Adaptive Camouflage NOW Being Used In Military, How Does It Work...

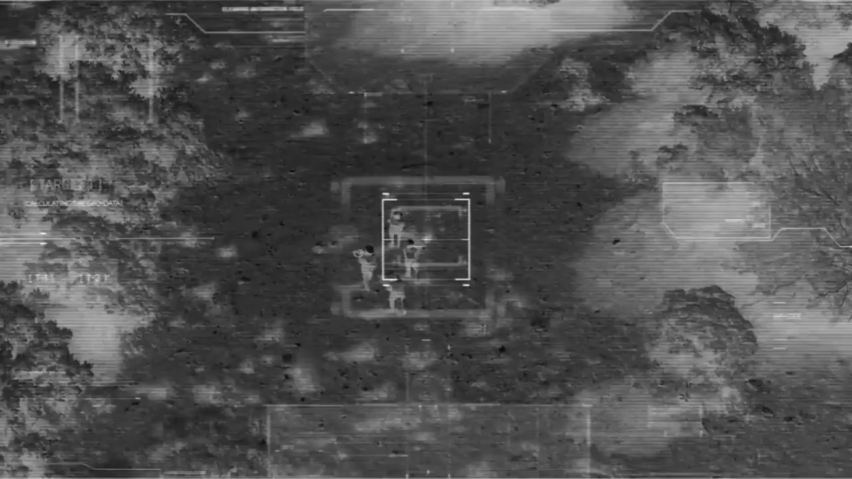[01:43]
and the panels are rapidly heated and cooled to match the temperature of either the background,
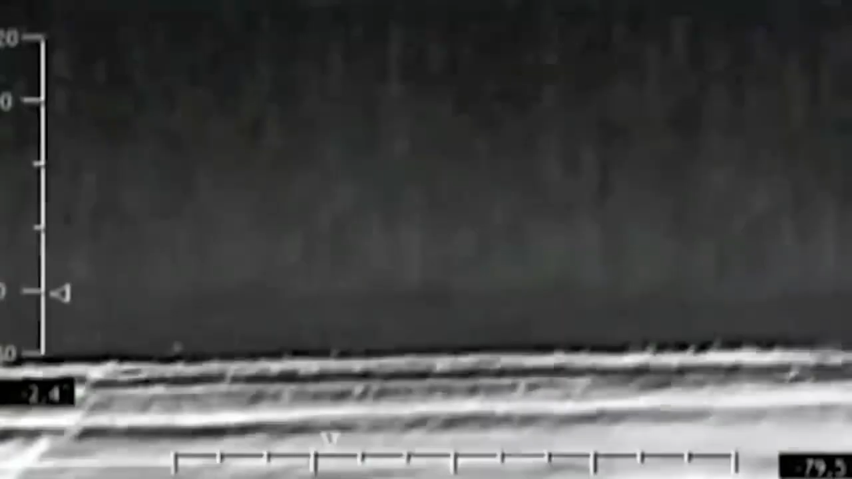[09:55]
adaptive camouflage generates displays that change according to the scenery and lighting conditions.